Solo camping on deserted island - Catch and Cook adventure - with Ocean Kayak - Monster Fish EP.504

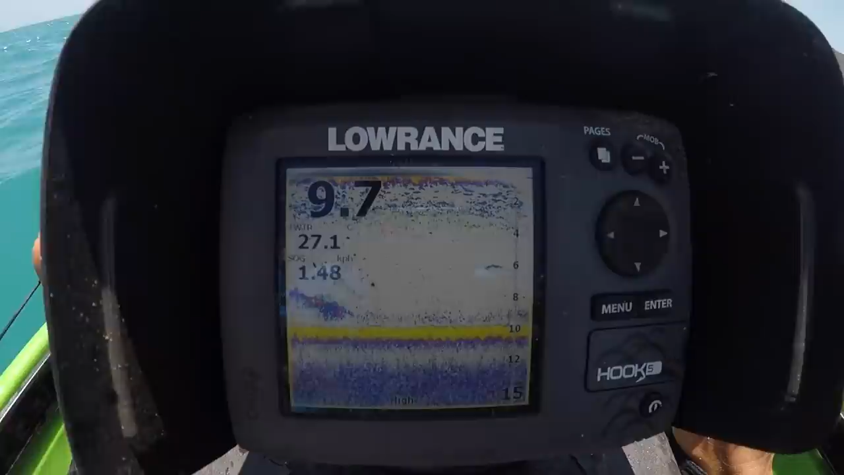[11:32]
There's another fish up there. There you go.
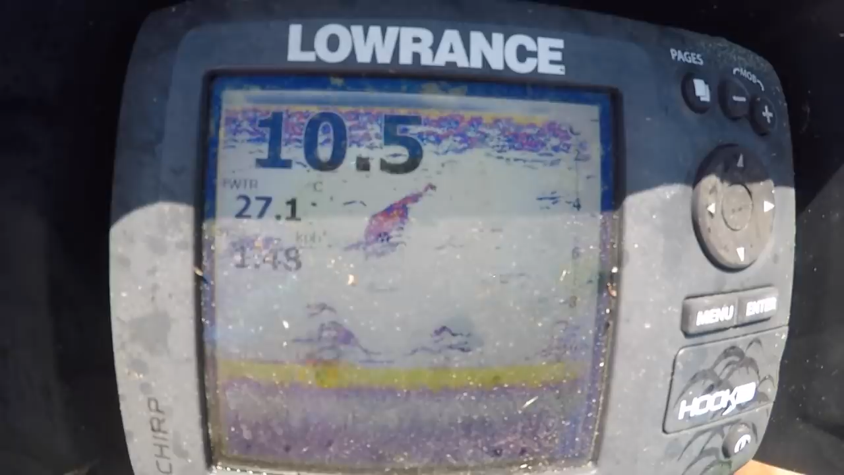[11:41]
On screen: water 27.1°C
That's a bait school up there. That bit there. And then these are all fish down here.
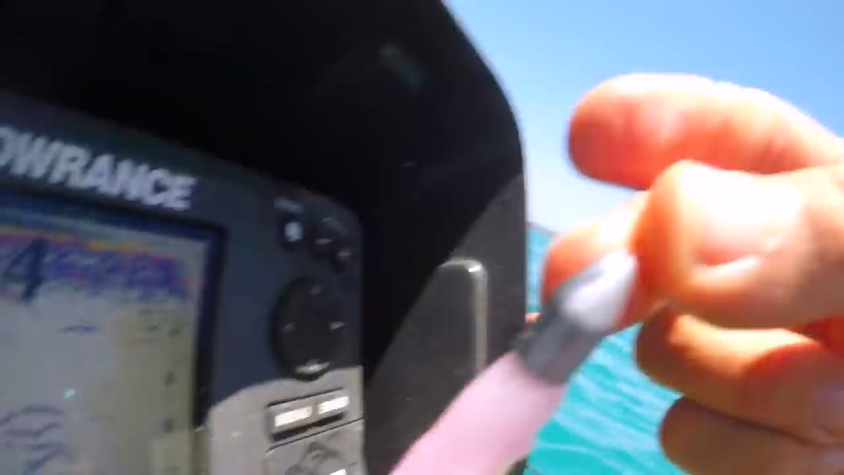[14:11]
That there is the fish, so he's going straight over to catch another one. Or to get me, hopefully not a shark.